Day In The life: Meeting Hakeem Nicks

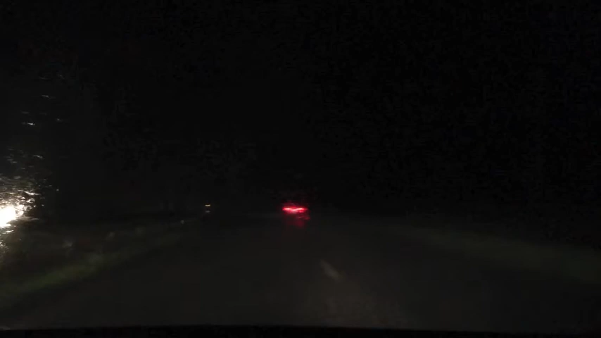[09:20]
I can barely see anything. Lights are not a light. Fuck.